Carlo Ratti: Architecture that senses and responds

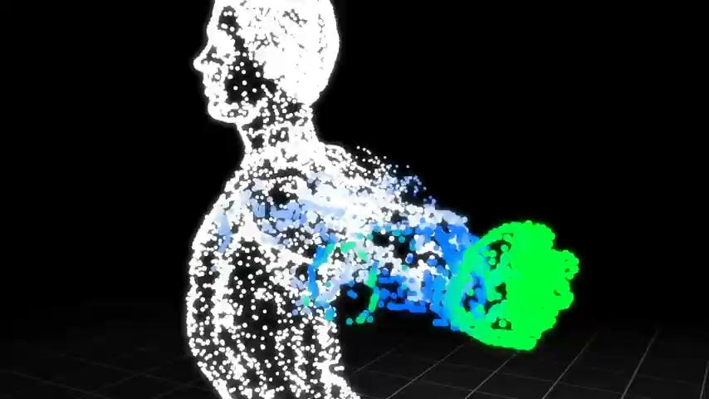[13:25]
So we want to use this as one of the possible inputs for fly fire.